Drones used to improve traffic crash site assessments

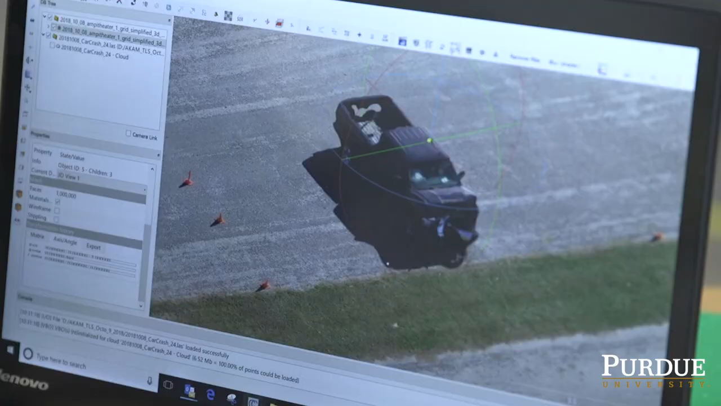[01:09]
And then within a couple of hours, you have a digital 3D model of the scene you have. You can use it for visualization.